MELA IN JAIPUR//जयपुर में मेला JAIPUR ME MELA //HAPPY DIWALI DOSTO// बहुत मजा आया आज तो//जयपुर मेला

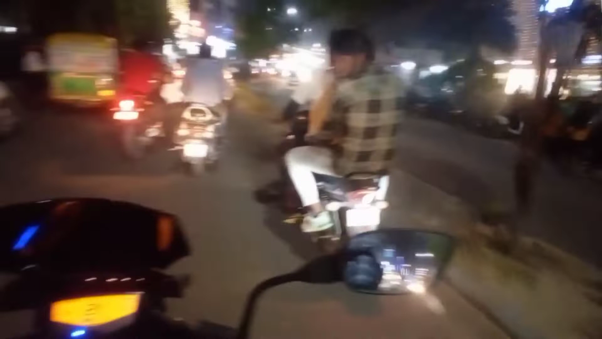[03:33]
सजावट हमारे मानसरोवर के अंदर होती है। ये मार्केट एक लेवल अच्छी लेवल तक सजाया जाता है।
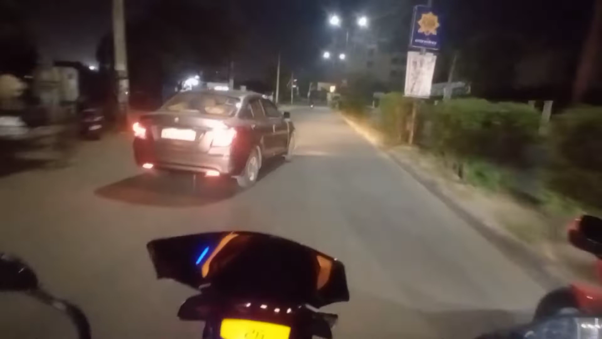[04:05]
और एंड हमारे आज जयपुर के अंदर भी एक जयपुर पार्क है, सबसे बड़ा पार्क जयपुर का। उसके आप
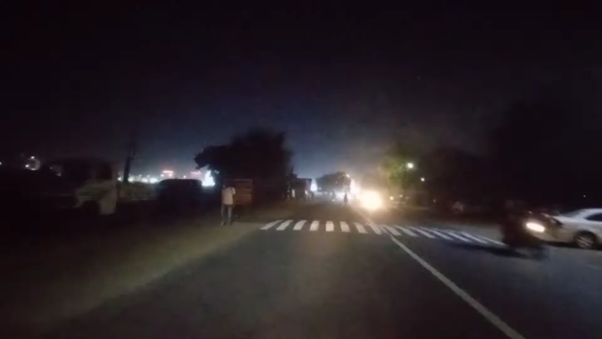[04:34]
दोस्तों देख सकते हो आप जयपुर में मेला लगेगा, गुज्जर मेला लगेगा।